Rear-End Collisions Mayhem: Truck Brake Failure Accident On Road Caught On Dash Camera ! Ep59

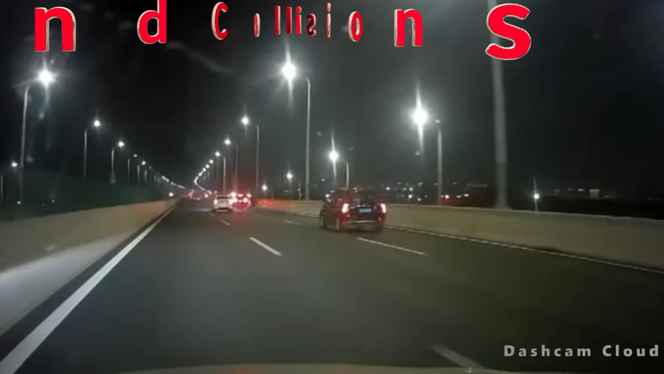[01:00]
A speeding black SUV careens into a stationary car, creating a domino effect of collisions.
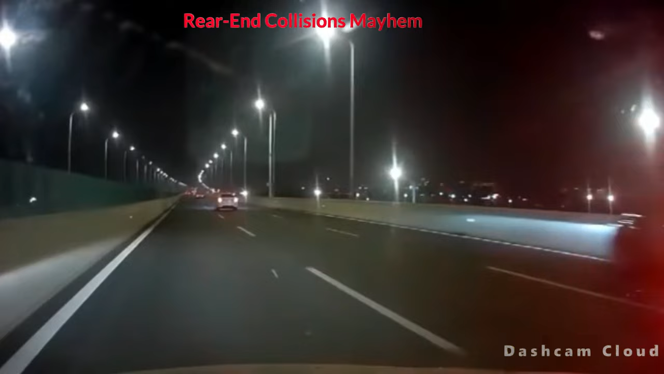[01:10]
It's a stark reminder of the dangers of not adjusting speed to road conditions. And just when you thought it couldn't get more intense, the car behind the SUV slams into it hard,